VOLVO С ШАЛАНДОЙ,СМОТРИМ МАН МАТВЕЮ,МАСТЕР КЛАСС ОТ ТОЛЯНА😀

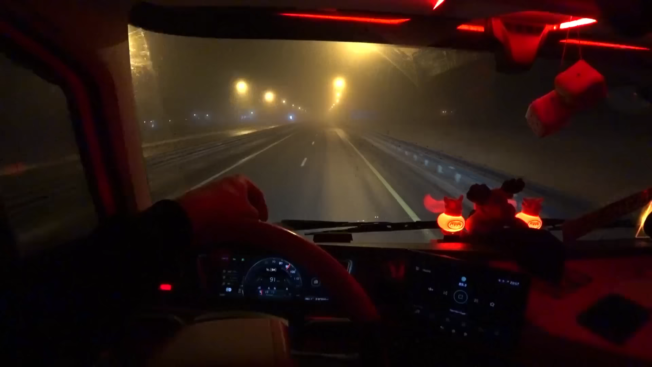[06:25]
Ну вот, я прям вот на Авито нашел там трак-база какая-то разборка. Вот этот туман сильный. 50 едем, не видать вообще ничего. Ну, я не знаю, сколько тут метров. 50, наверное, да, видимость? Ну, это даже не видимо что-то. Ну, вообще не видно, короче. Что там сзади, Сань, нормально?
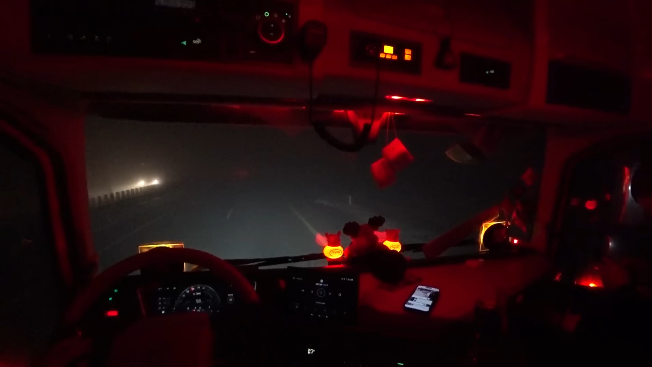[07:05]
Да, вот машина вообще прям теряется с виду, блядь. Ребята, о, отлично, там посыпают хоть.